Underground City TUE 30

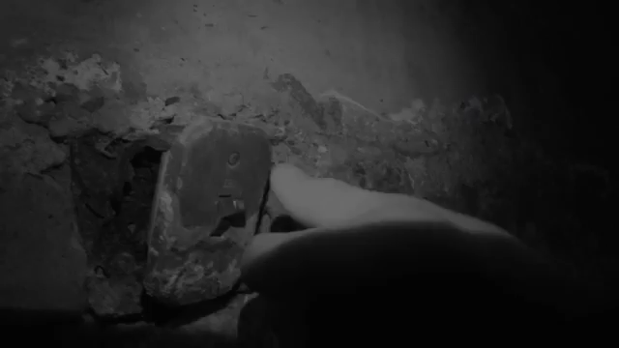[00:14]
I believe it's cemented because it does go to the federal billy. Now it's a door to nowhere.